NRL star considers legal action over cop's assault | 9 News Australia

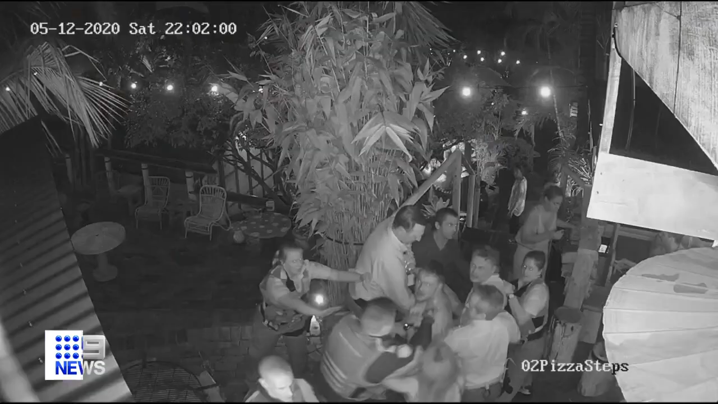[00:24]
Starling and his siblings arrested in December 2020 after this bar brawl at Avoca on the central coast.
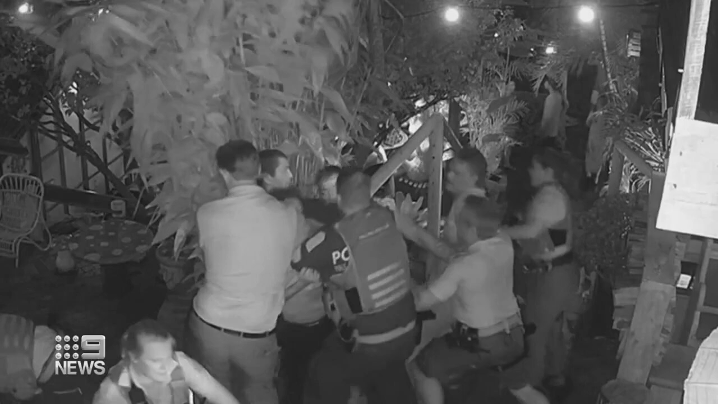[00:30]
The Raiders player initially accused of assaulting police and hit with seven charges.